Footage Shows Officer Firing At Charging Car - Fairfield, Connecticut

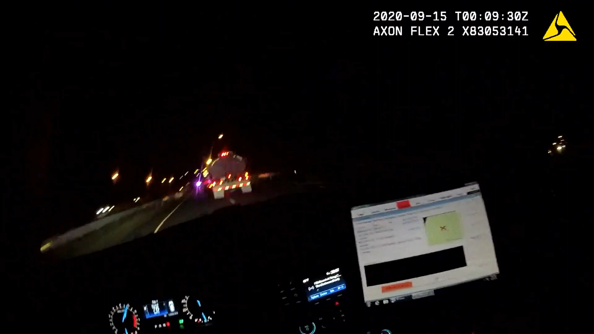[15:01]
Alright, disregard that. I got a car moving pretty fast up ahead on Route 8. North, go. Roger. Station, did you advise the state?